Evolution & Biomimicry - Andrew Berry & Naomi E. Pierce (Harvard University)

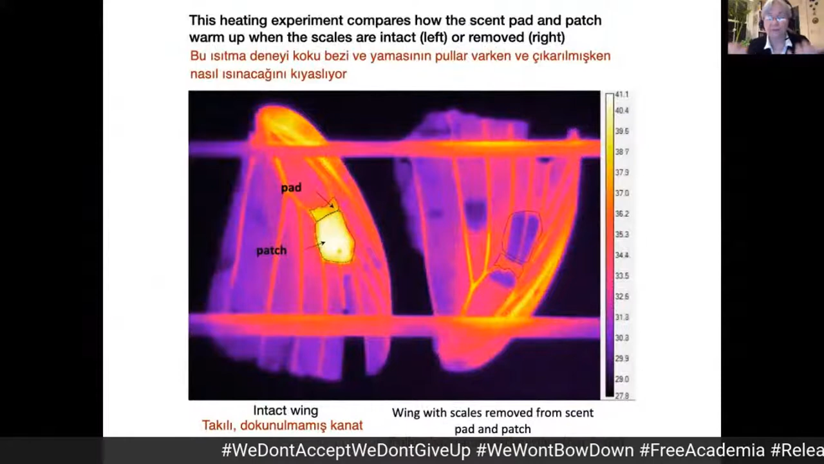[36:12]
Okay. So, and emissivity is simply the
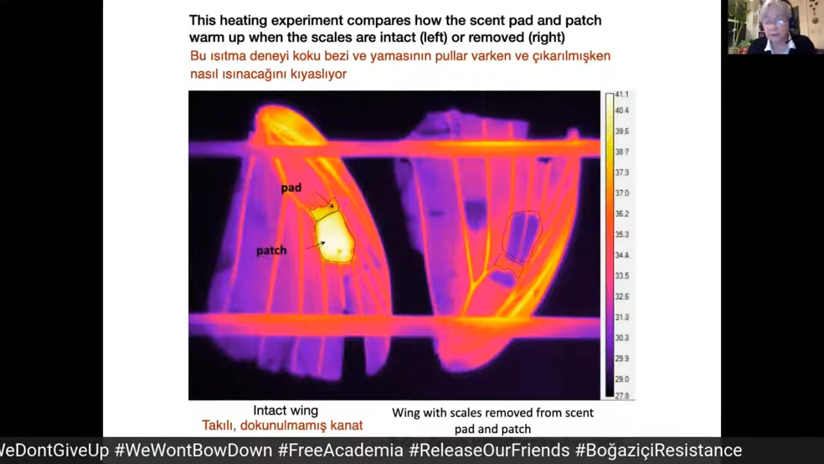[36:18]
ability of that object to emit energy in the infrared. So, and that's important because that's what lets the butterfly cool down.
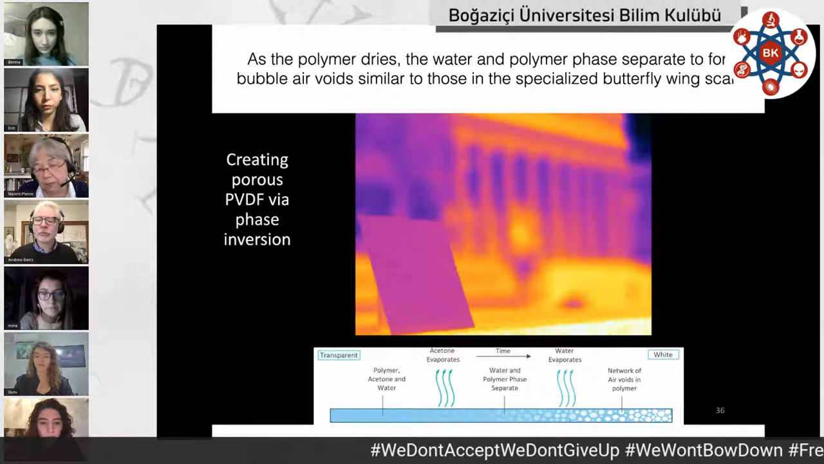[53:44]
Okay, so just by that nanostructure, the tiny structuring of the air voids in the polymer that are just the same size as what you get in the butterfly wing scale, you can create a paint that keeps